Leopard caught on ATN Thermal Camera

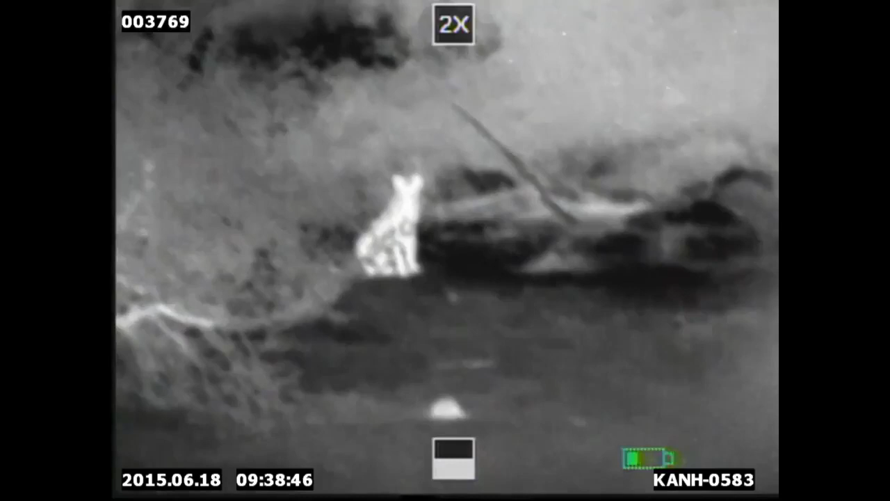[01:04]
When I pick up the thermal scope and I take the ATN and scan across and what do I see? But a huge leopard. At first I wasn't sure what it was.
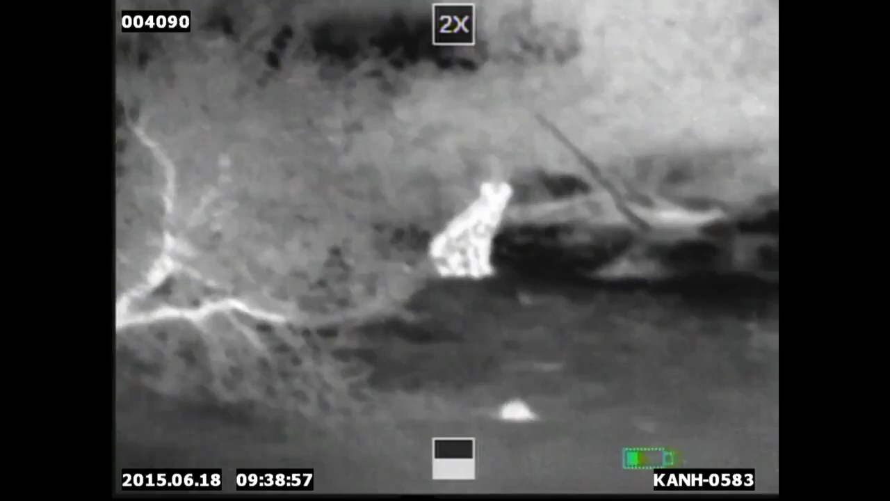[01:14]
I thought it was a hyena because of the way it was sitting and then it stood up and I could see the huge long tail.
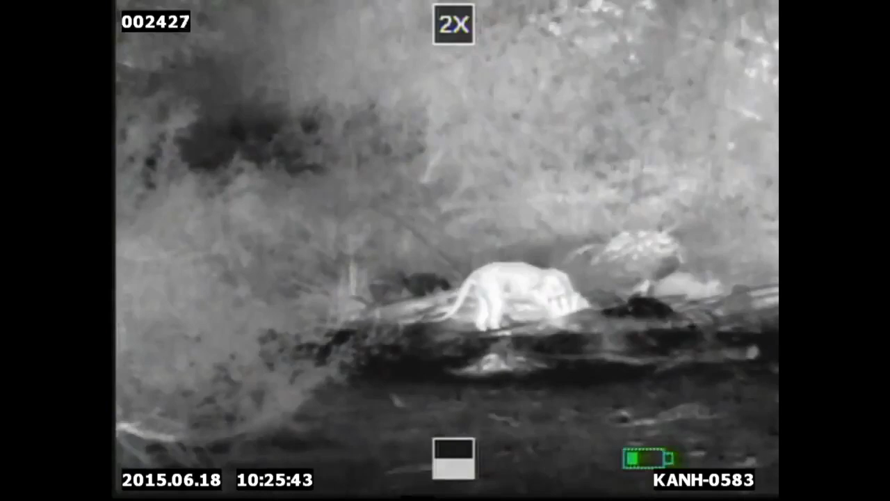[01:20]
And it walked right into that Impala. You could tell that leopard just felt like it owned the place.
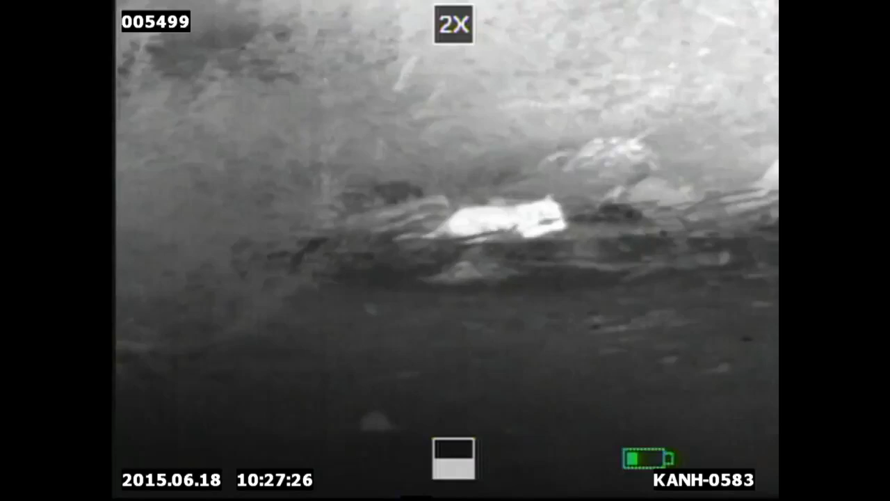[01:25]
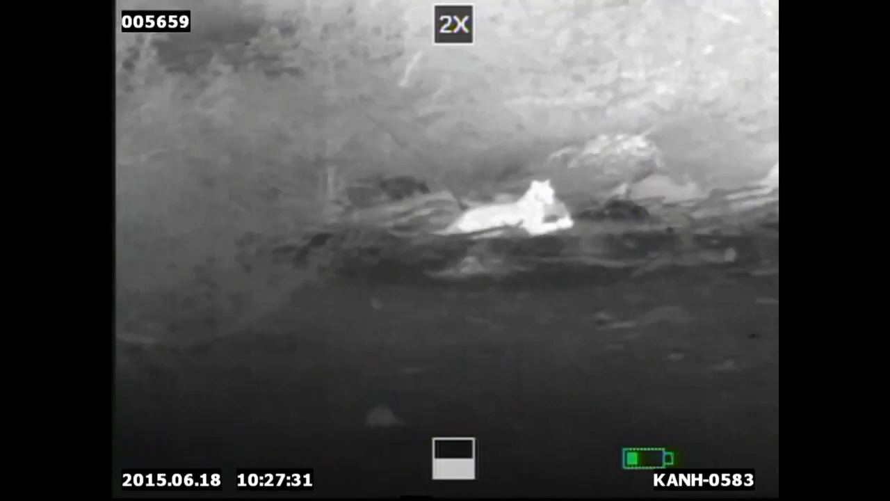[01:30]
We sat there and videoed it feeding for a while and then all of a sudden it looked in our direction and it took off into the brush.
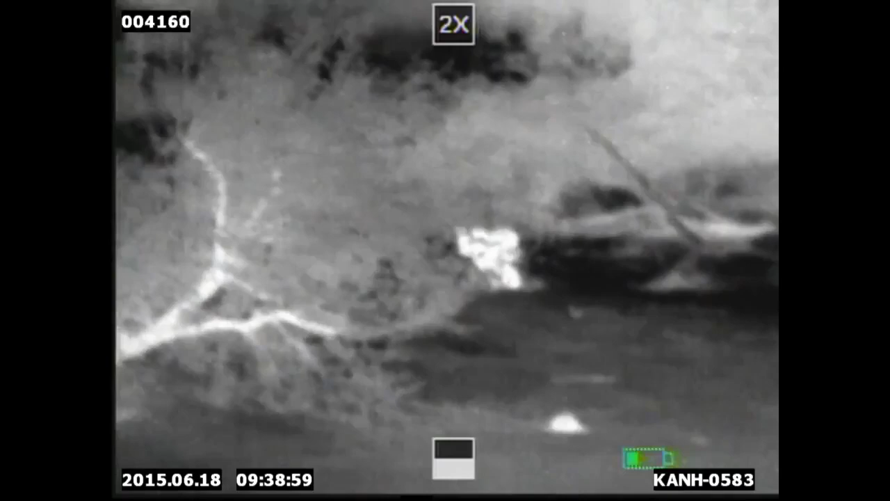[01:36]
Then Johan said something that made me and Michelle just a tad nervous.